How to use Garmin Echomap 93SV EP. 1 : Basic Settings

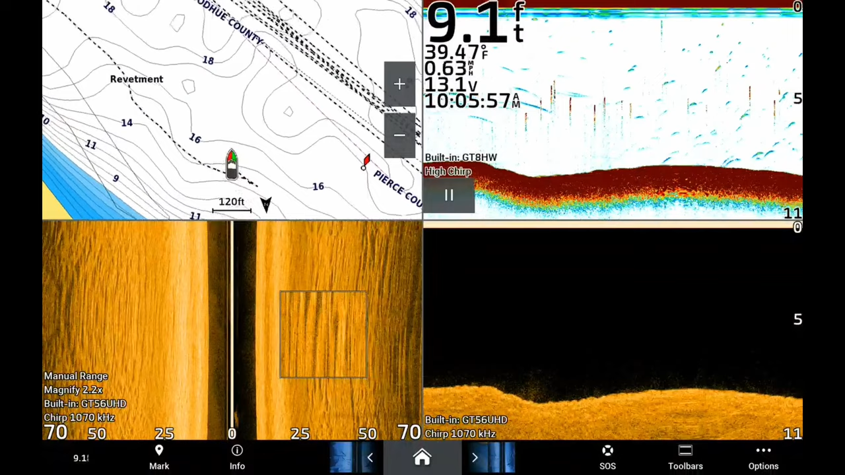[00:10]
On screen: depth 9.1 ft, water 39.47°F
So the answer to the first question is this. This is the Garmin Echomap 93SV UHD 2.
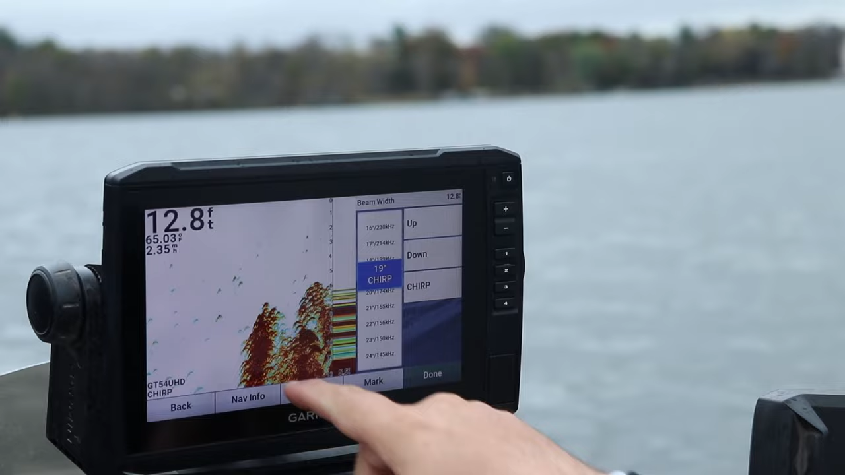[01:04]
On screen: depth 12.8 ft
This unit has 2D chirp sonar, downview,
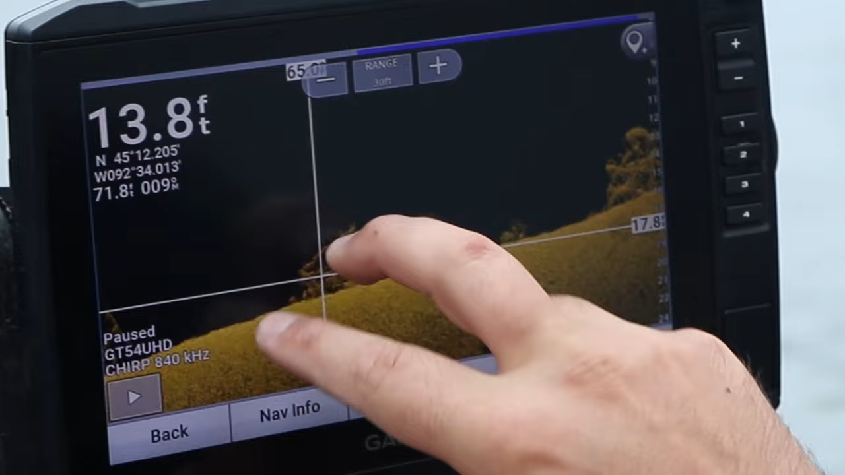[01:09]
On screen: depth 13.8 ft
side view, GPS mapping systems with built-in navionics, and comes with the GT56 transducer, all in the box.
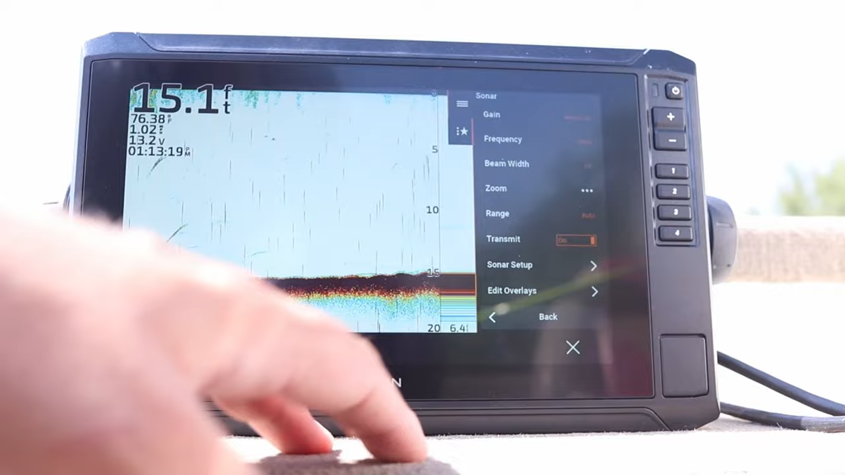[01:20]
On screen: depth 15.1 ft
are the only units under 1200 bucks that actually have touchscreen technology.
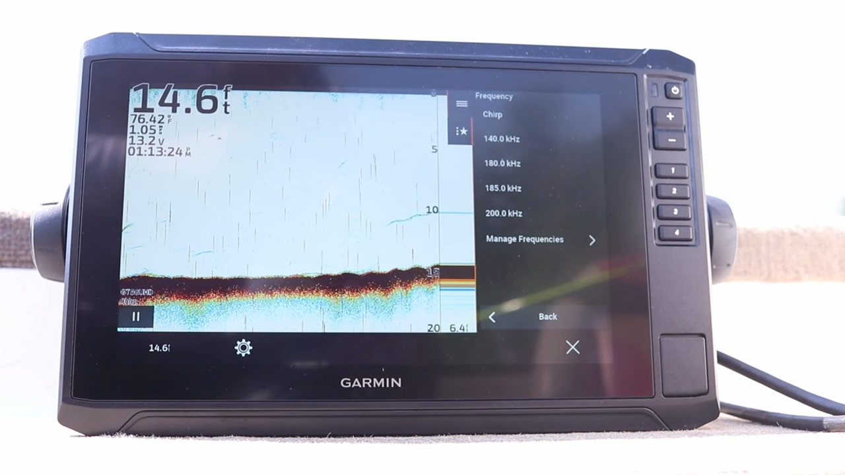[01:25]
On screen: depth 14.6 ft, water 76.42°F
Besides that, it has Wi-Fi capability, so you can link it up to your Garmin Force trolling motor and control your trolling motor just by the touch of the screen.
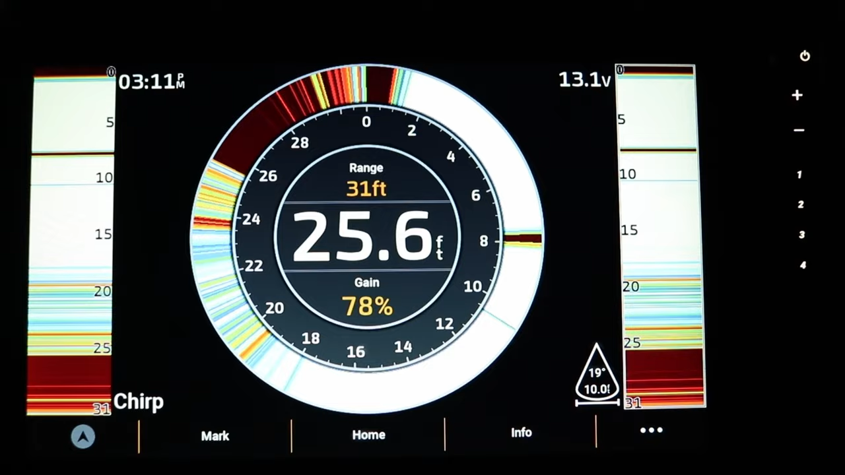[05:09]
On screen: depth 25.6 ft
So if you have an ice bundle, this is a great unit to bring out on the ice with you.
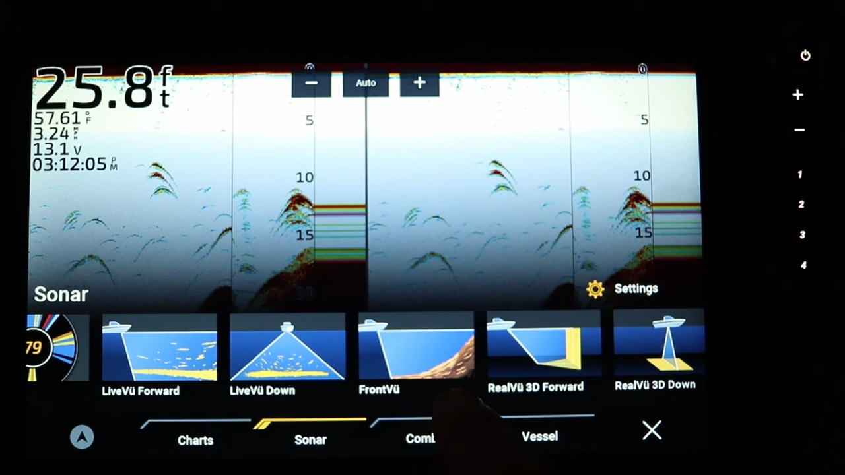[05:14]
On screen: depth 25.8 ft, water 57.61°F
You can see we have our three live scope options, as well as a 3D,
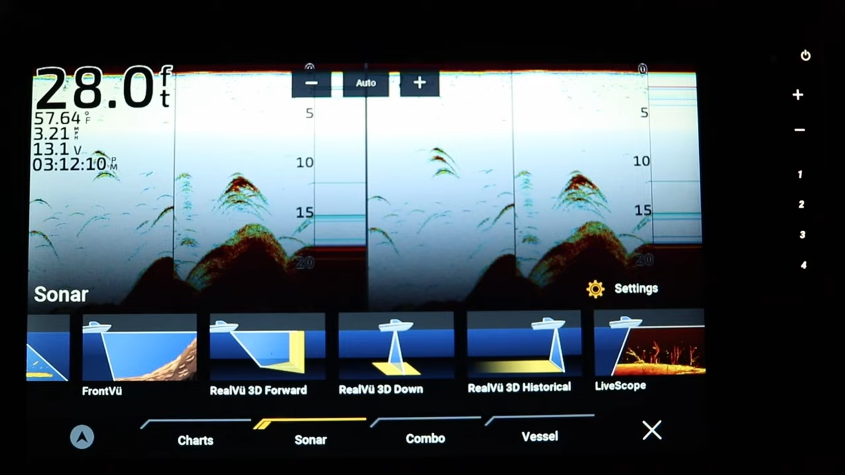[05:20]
On screen: depth 28.0 ft
if you have a transducer that is capable of 3D display like this. This unit, it can connect to it and display an image like this.
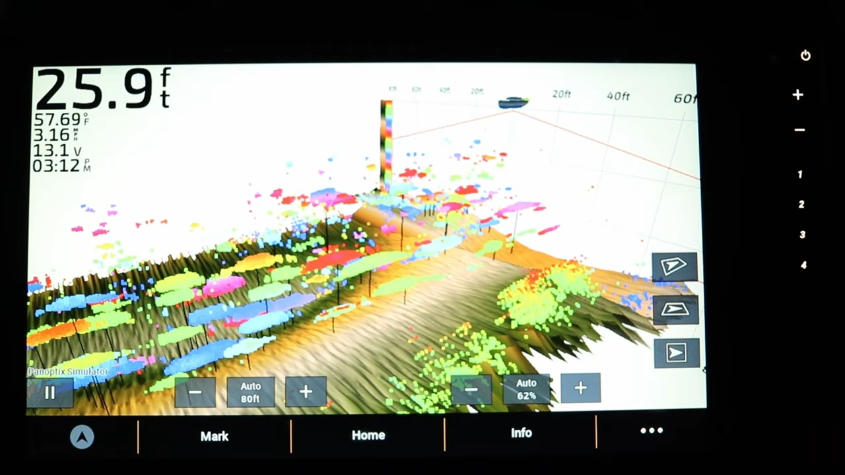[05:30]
On screen: depth 25.9 ft, water 57.69°F
Most of you are probably just gonna go with the regular GT54, GT56 transducer.
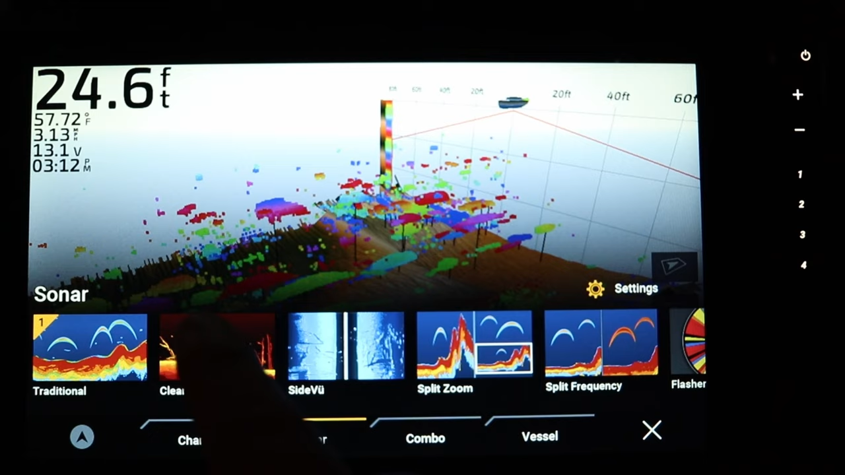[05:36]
On screen: depth 24.6 ft, water 57.72°F
So you're just gonna be running the regular 2D sonar, clear view, and side view, and potentially, if you get a live scope system, you could run forward view or down view.
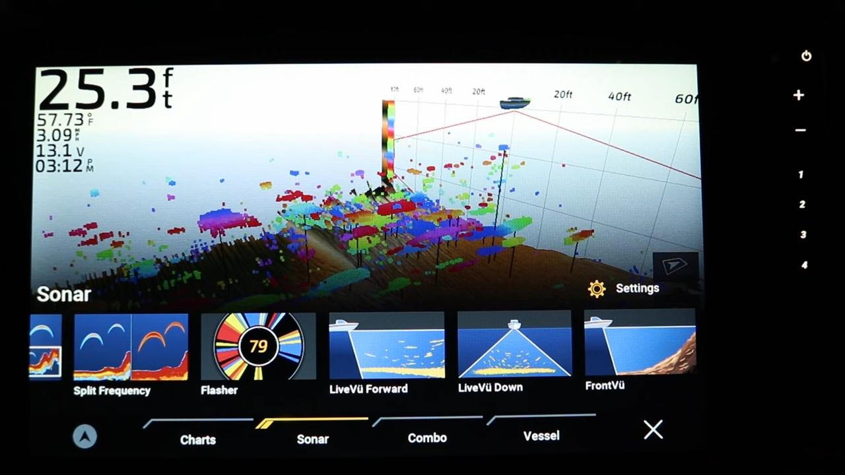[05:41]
On screen: depth 25.3 ft, water 57.73°F
But those are our sonar options. The next is the actual combo tab.
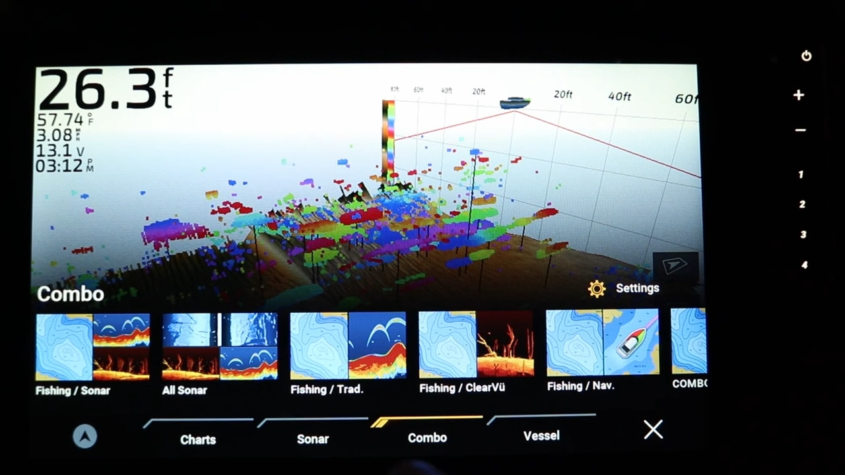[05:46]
On screen: depth 26.3 ft
So you can have a split screen, like a chart setting,
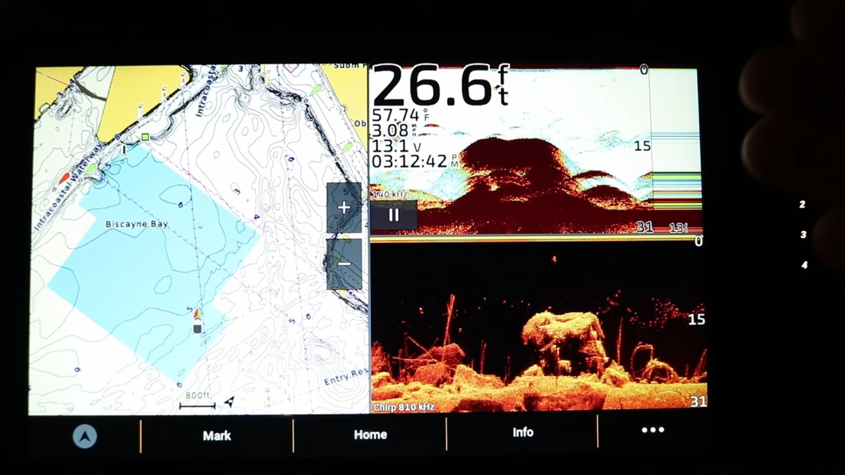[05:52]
On screen: depth 26.6 ft, water 57.74°F
2D sonar, and my clear view, which is my down imaging. This is a great feature purely for safety as you're running down maybe a body of water you've never fished before. You can see your depth, make sure you're not going to hit any sandbars or rock piles, and then you got your mapping system right there.
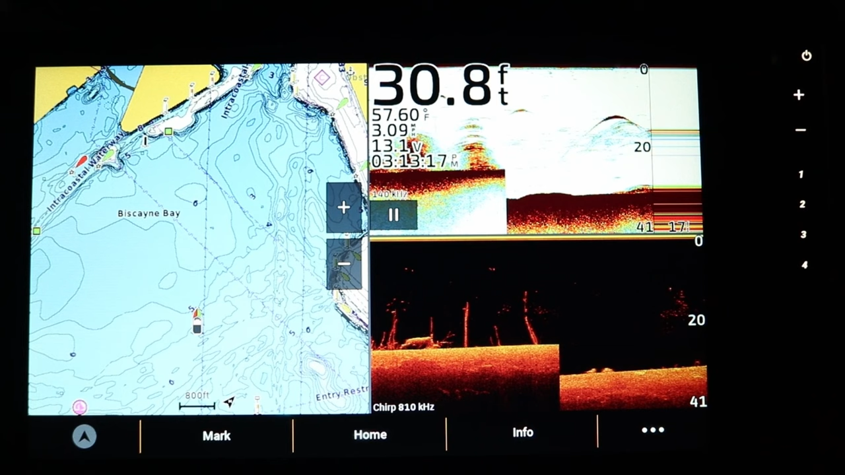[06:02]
On screen: depth 30.8 ft, water 57.60°F
Probably the most common combo that I
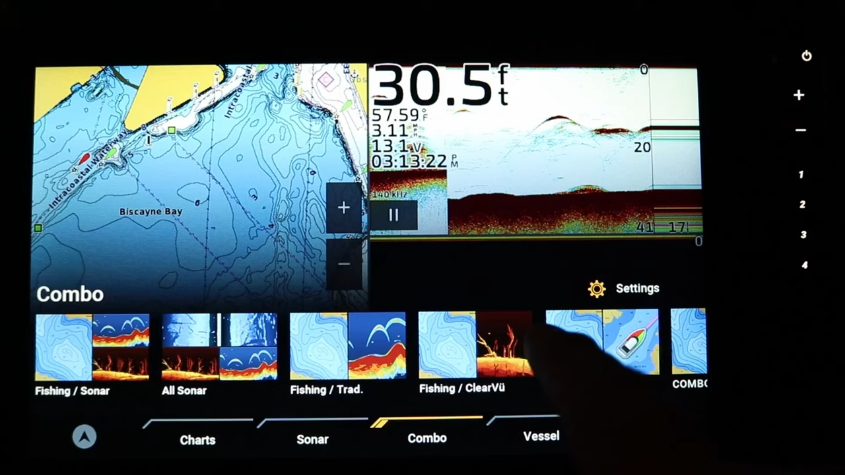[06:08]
On screen: depth 30.5 ft, water 57.59°F
run on a lot of my videos is this one right here. I actually renamed it a combo number 6.
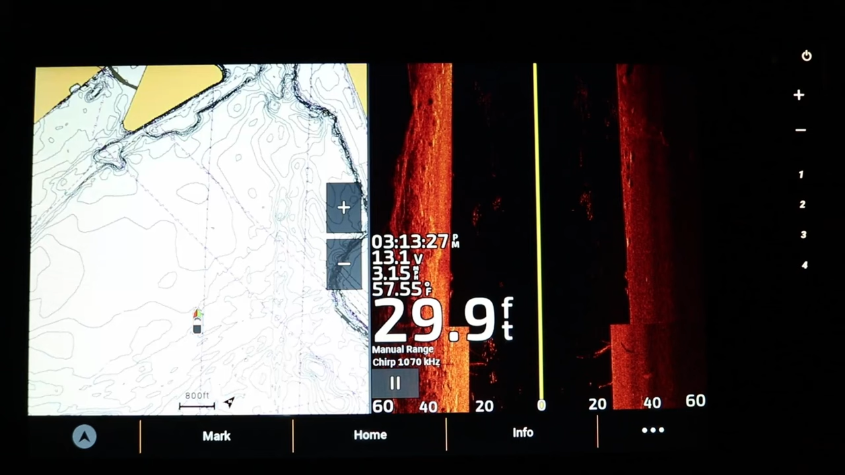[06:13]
On screen: depth 29.9 ft, water 57.55°F
Side view and my sonar charts. If I'm searching for brush piles, rock piles, pieces of timber, or just suspended schools of bait fish or even crappie, side view is the screen that I'm using. If you want to enlarge one image or the other, you just tap one side of the screen and you can actually click this button on the top right corner where the four boxes are, or four triangles are. It expands it.
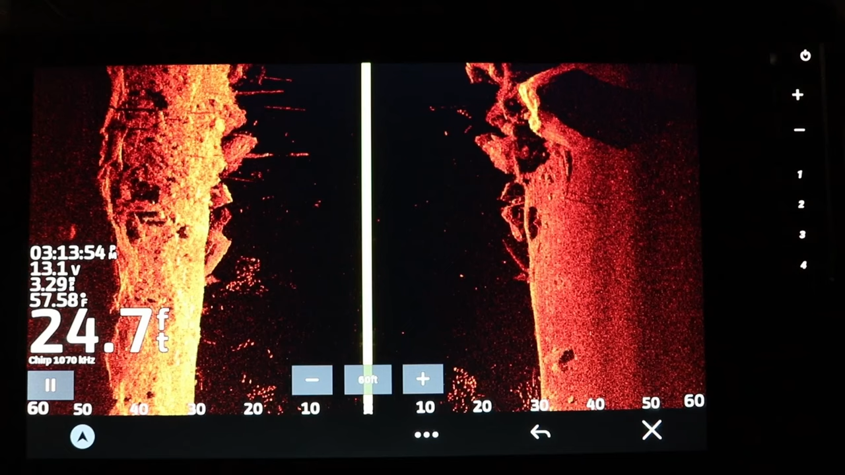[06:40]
On screen: depth 24.7 ft, water 57.58°F
And then if you want to go back, you just hit the back button down here and it goes back to your split screen. So this is probably the most common combo that I use.